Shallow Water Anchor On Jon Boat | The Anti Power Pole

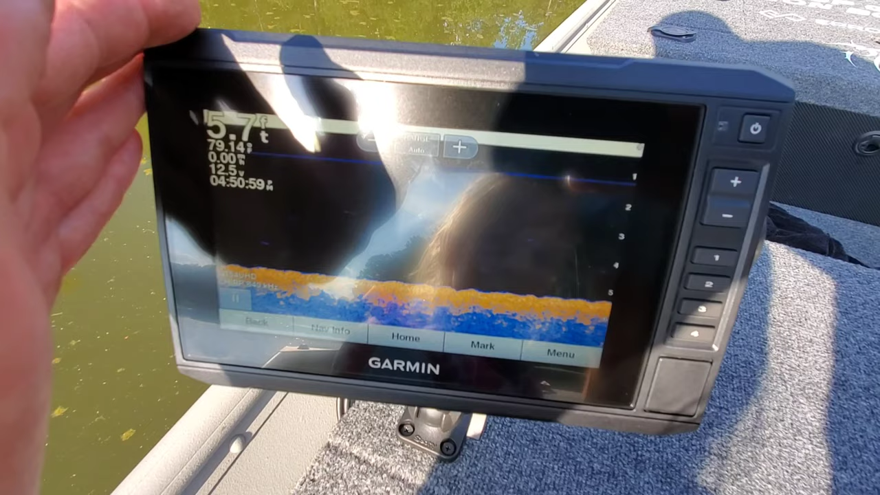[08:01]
On screen: depth 5.7 ft
All right, guys, right at five, seven, almost six foot of water back in this cove.